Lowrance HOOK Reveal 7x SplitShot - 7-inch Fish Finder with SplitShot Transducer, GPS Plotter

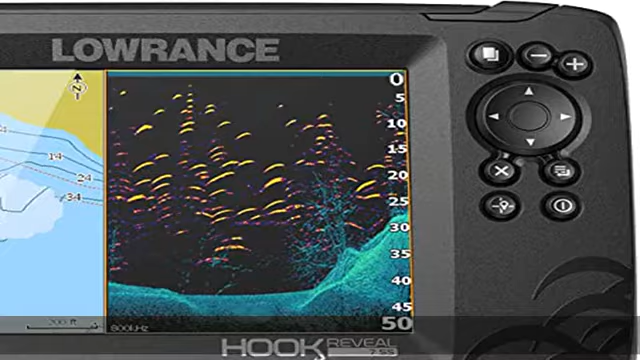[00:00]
Fish Reveal, Fish are easier to find and easier to identify. Fish Reveal combines the target separation of low-rents chirp sonar and the high-resolution images of
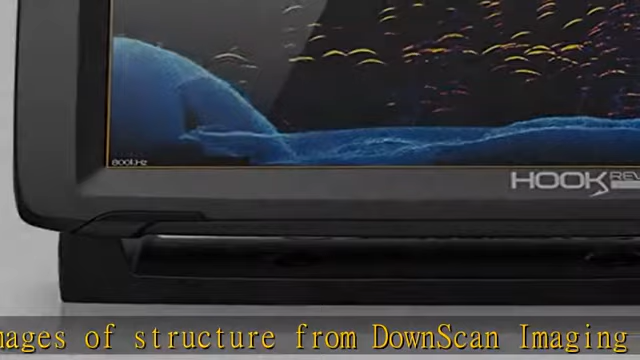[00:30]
perfect for anglers who want the best views below the boat.Splitshot features the fish-finding capability of wide-angle high chirp sonar and the high-resolution images of fish holding structure from downscan imaging.Auto-tuning sonar,
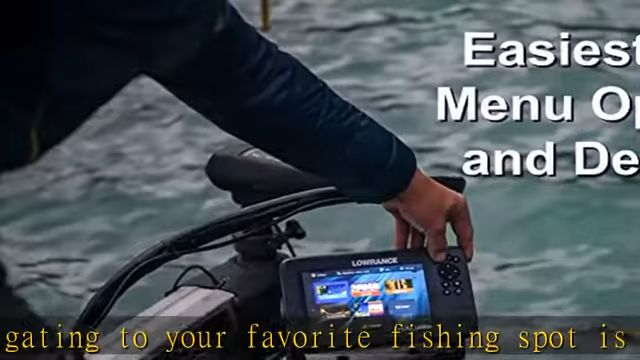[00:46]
which ensures you get the best sonar image every time by.
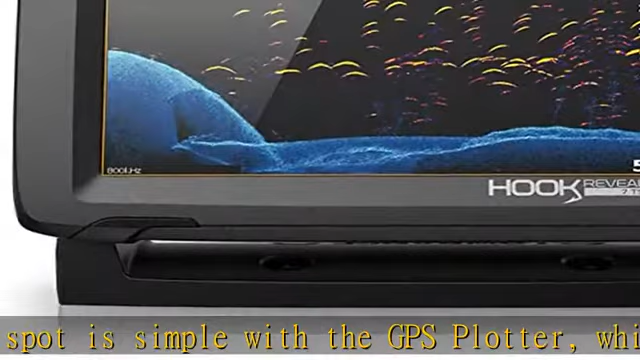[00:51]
Automatically adjusting settings as fishing conditions change .7-inch display,
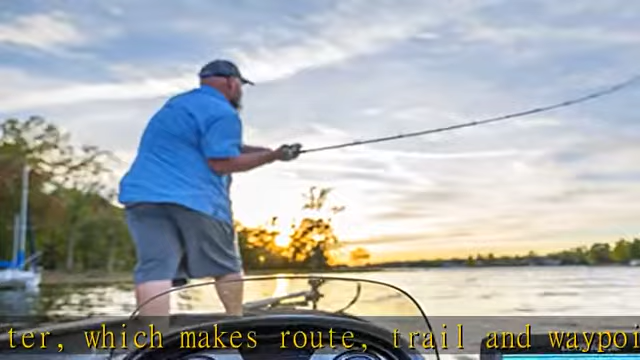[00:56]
enjoy crisp and clear views of your display no matter the conditions
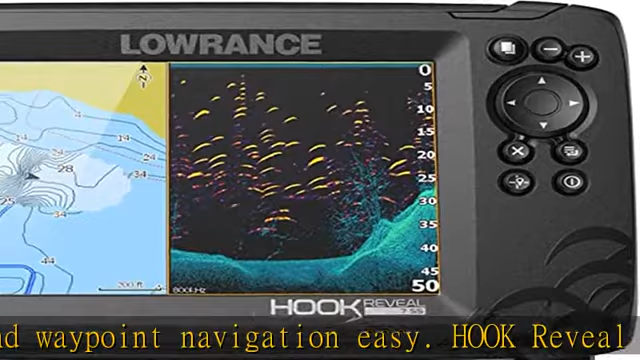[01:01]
even in direct sunlight with excellent clarity and daylight visibility of Hook Reveal SolarMAX display.
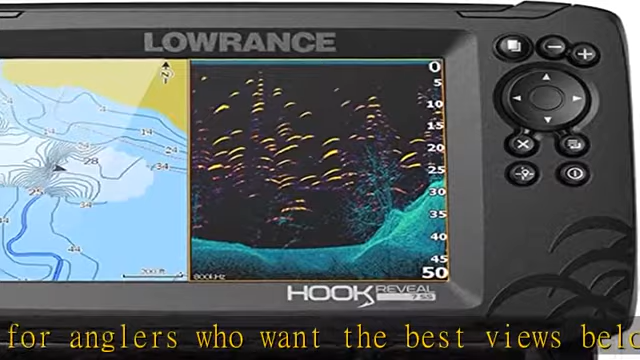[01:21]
from downscan imaging to makes fish light up on your display.GPS Plotter, navigating to your favorite fishing spot is simple with the GPS Plotter,